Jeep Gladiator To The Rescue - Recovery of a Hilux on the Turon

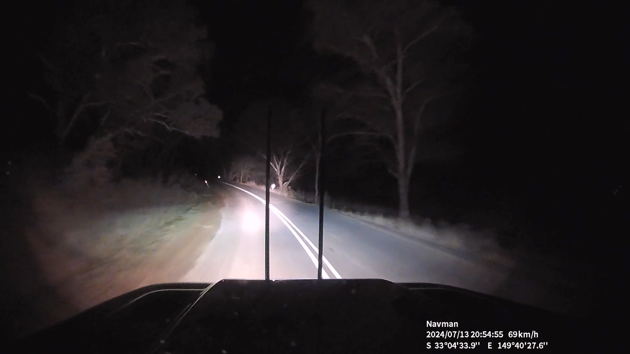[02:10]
Yeah, okay, I saw some headlights down on the bank, that's all. Yeah, you'll see mine are shooting pretty much straight towards Hill End Road, but you can turn in about, I don't know, 50 metres for the headlights. Yeah, I think I see you now. I'll flash it. Yeah, look to your left. Yeah, you should be able to turn down there somewhere, yeah.